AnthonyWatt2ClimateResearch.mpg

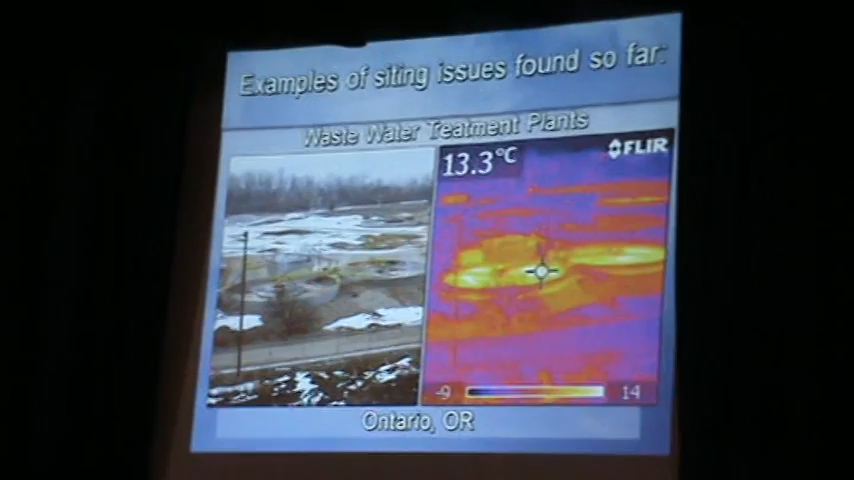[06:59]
On screen: spot 13.3°C
This is a wastewater treatment plant in Ontario, Oregon.
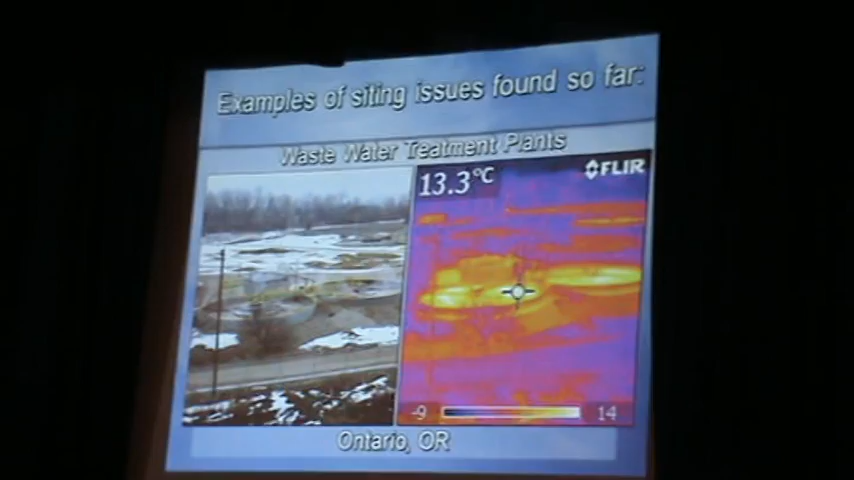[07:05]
On screen: spot 13.3°C
This is what it looks like in visible light.
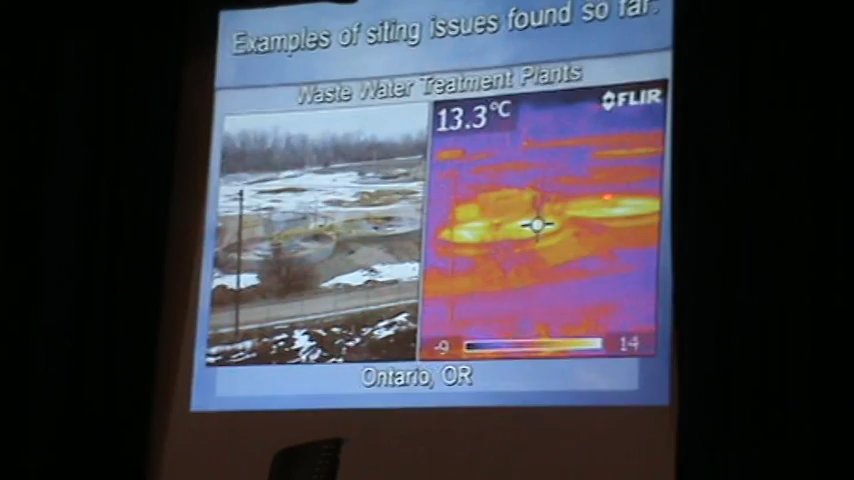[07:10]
On screen: spot 13.3°C
This is what it looks like in infrared light. The outside temperature measured by my automobile thermometer at that time was zero degrees centigrade.
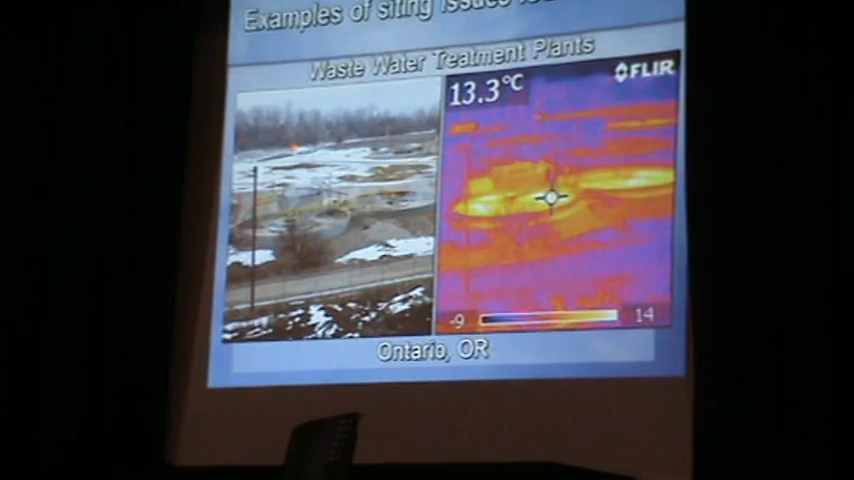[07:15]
On screen: spot 13.3°C
The temperature of the tanks, 13.3 centigrade.
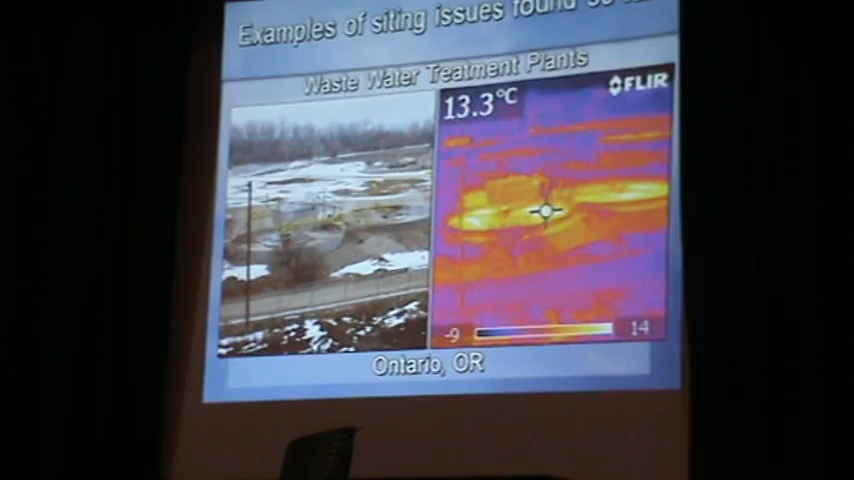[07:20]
On screen: spot 13.3°C
So, if you put a thermometer near that, do you think it's going to do warmer?
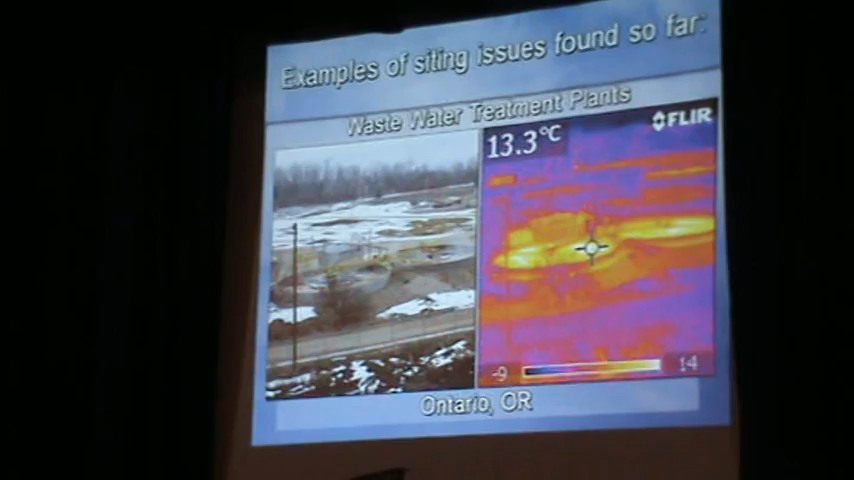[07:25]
On screen: spot 13.3°C
Eh, maybe.
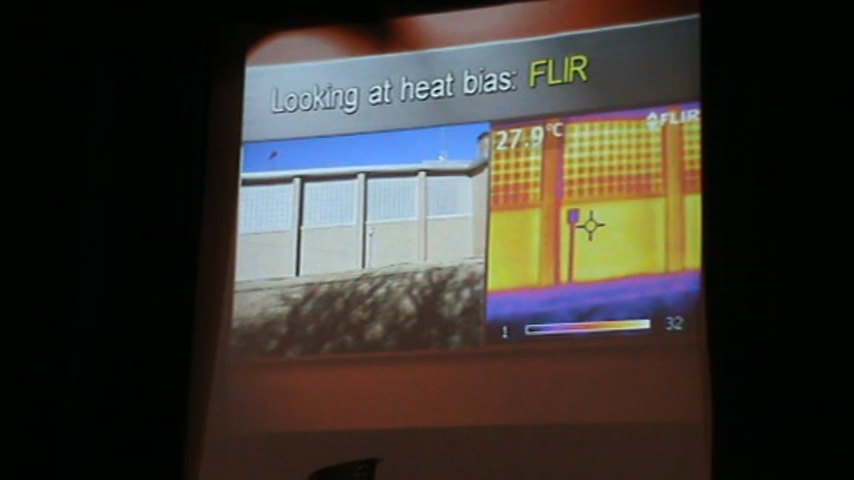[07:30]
Infrared also plays a factor in heat absorption. Here's a water treatment plant.
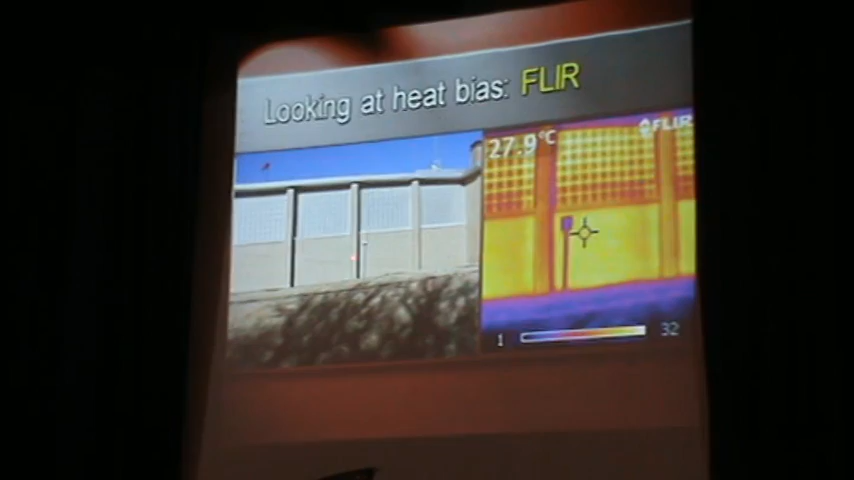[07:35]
On screen: spot 27.9°C
And it's a few feet away from this wall here. This is in broad sunlight. But here's what the infrared looks like. At night, all that heat that's absorbed in the wall gets re-radiated toward the sensor.
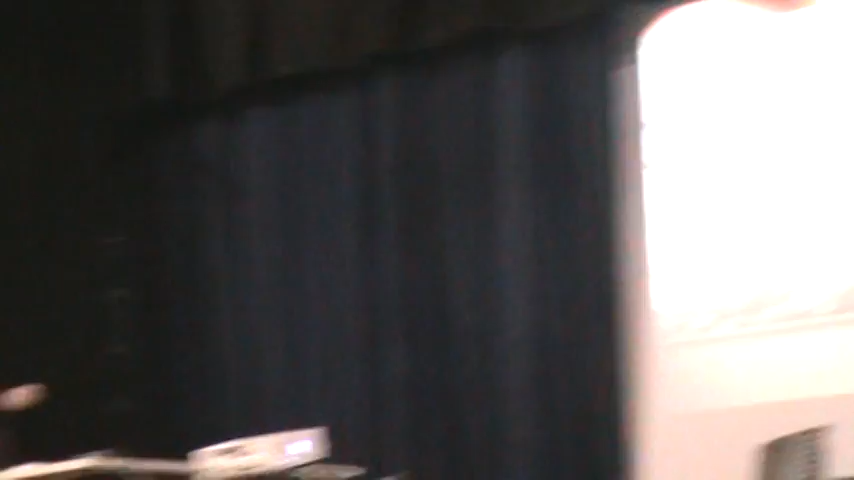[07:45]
And it brings the nighttime lows up. And we found this time and again.
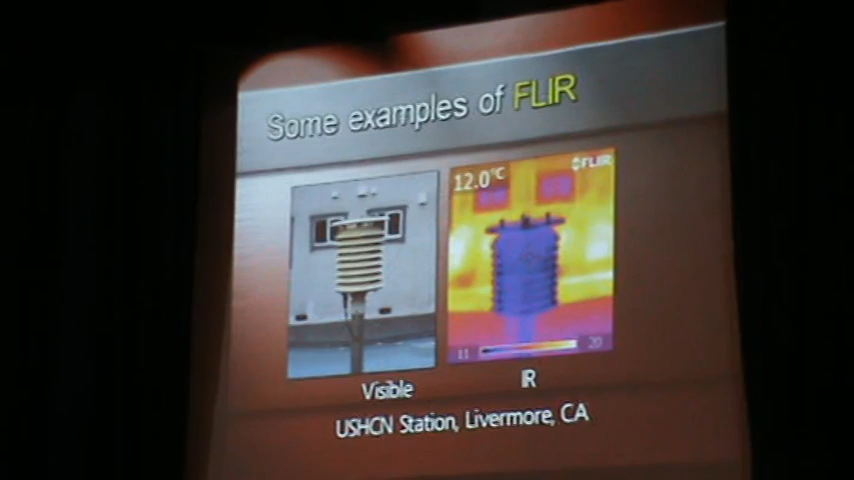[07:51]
On screen: spot 12.0°C
This is one that's in someone's backyard. They have a pool right here. You can see the pool's rather cool.
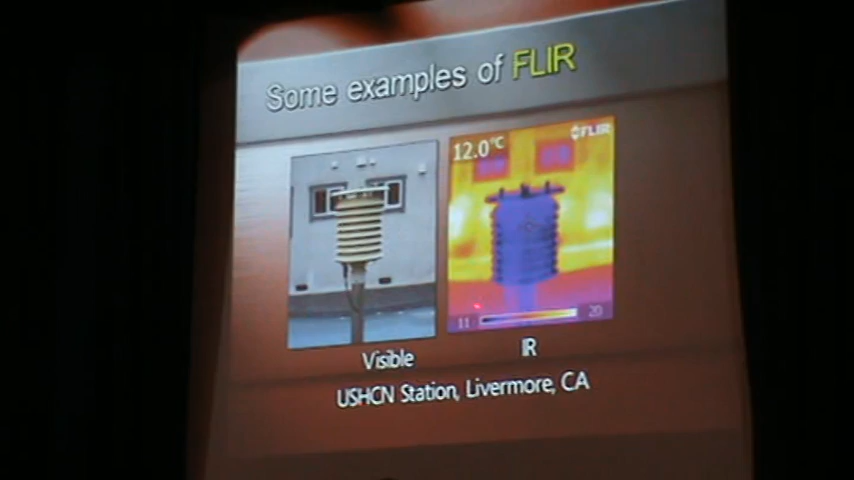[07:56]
On screen: spot 12.0°C
You can see the wall here. Their windows are nicely insulated. They're not letting out much heat.
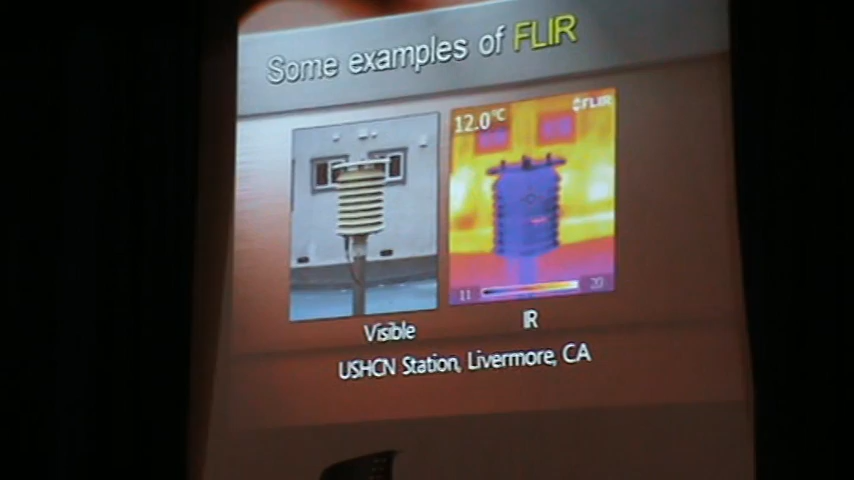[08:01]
On screen: spot 12.0°C
But the walls themselves are letting quite a bit of heat out.
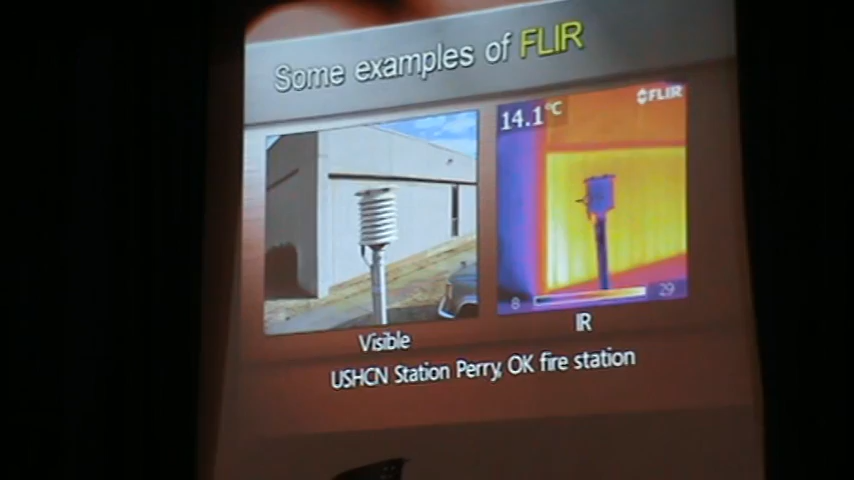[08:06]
On screen: spot 14.1°C
Why should we put the monitors next to buildings? Well, it seems that the Weather Service hasn't been paying much attention to that.
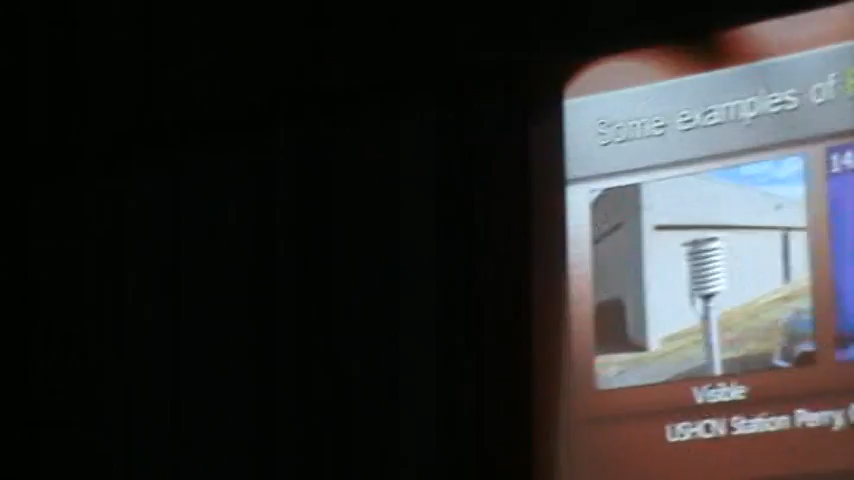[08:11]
This was in Perry, Oklahoma. It was right on the street. This was the public sidewalk. Right here. There's the fire station. Parking at about four or five feet.
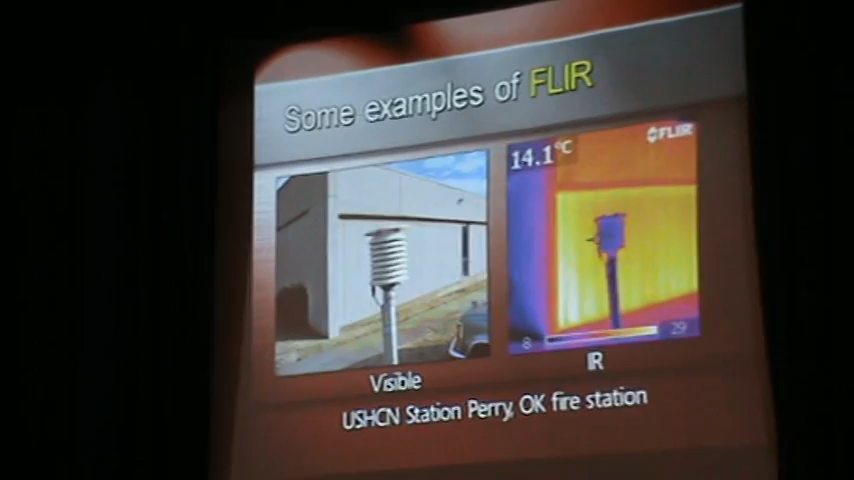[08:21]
On screen: spot 14.1°C
In Fayetteville, North Carolina,
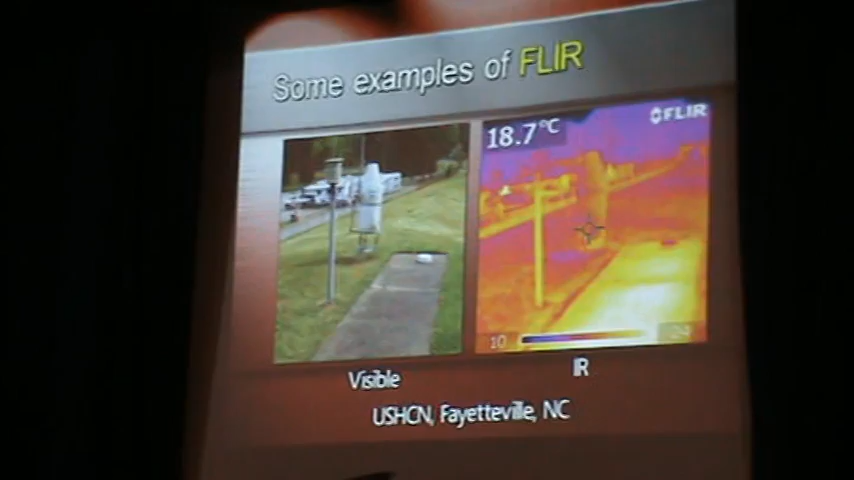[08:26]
On screen: spot 18.7°C
I visited this station personally just after it had finished raining. And you can see this is dark here because it's wet.
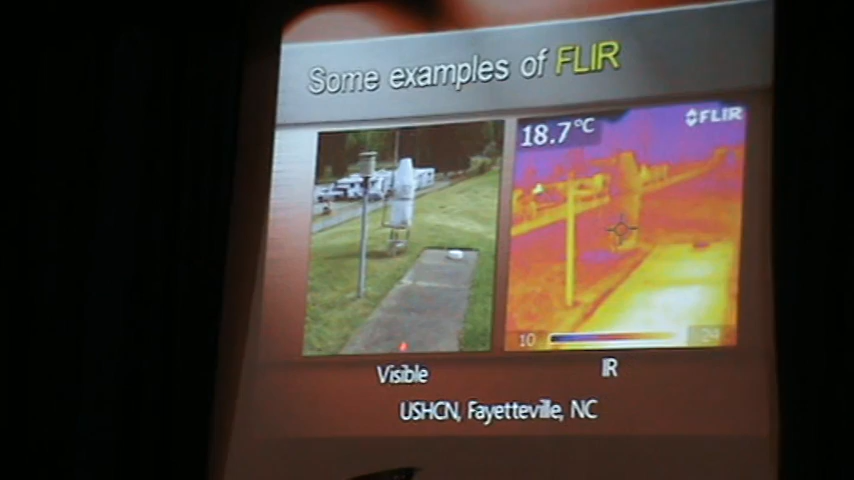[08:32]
On screen: spot 18.7°C
But even after it's wet, there's still a lot of heat there radiating to the sensor.
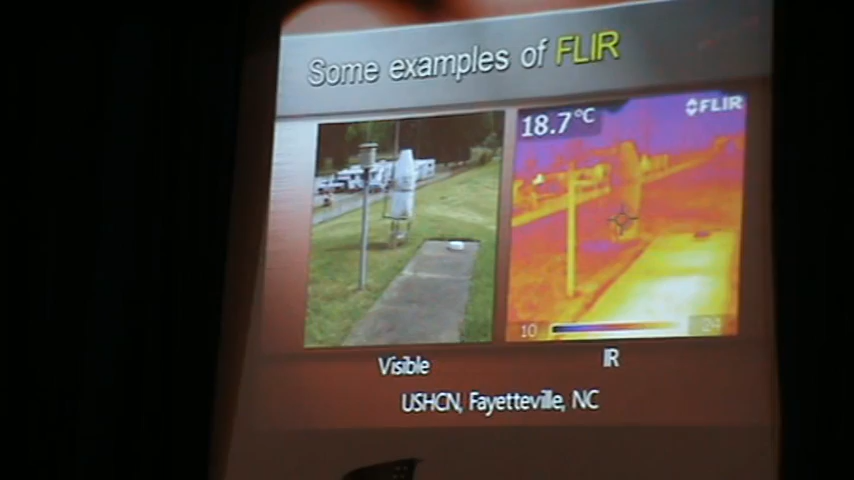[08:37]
On screen: spot 18.7°C
We found all kinds of things with the station.